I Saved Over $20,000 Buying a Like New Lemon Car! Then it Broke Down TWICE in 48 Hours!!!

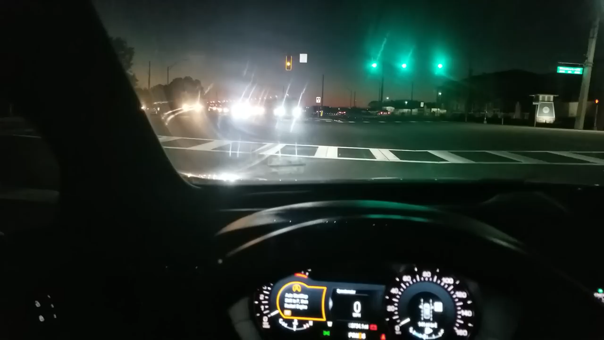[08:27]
I'm in the middle of basically rush hour traffic. I'm in a median here.
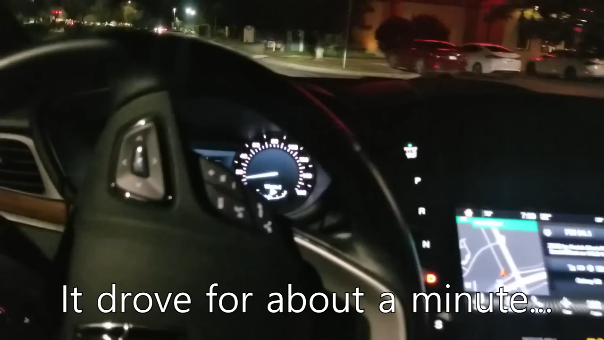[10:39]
Oh, there it goes. It just hiccuped a little bit. So it should stop soon. Again, you could feel your foot's on the throttle and it just cuts out.